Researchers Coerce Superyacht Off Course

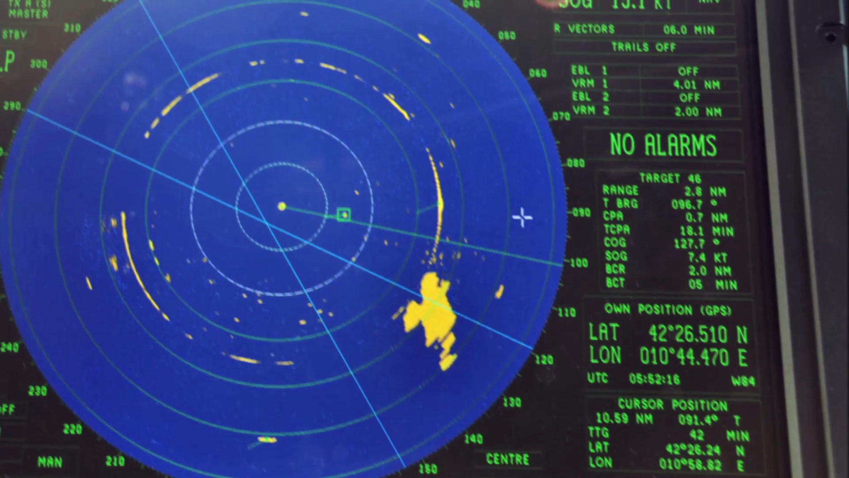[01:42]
Both GPS receivers report healthy signals, and no alarm is triggered by the radar, the gyro compass, the magnetic compass, or any other instrument on the bridge.
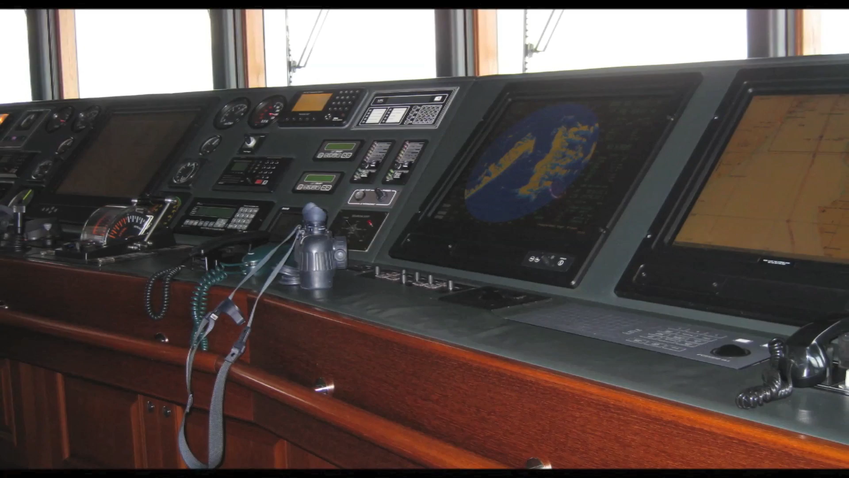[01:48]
After obtaining control, the attacker commands his spoofer to redirect the ship on a new course, slightly to starboard over the original one.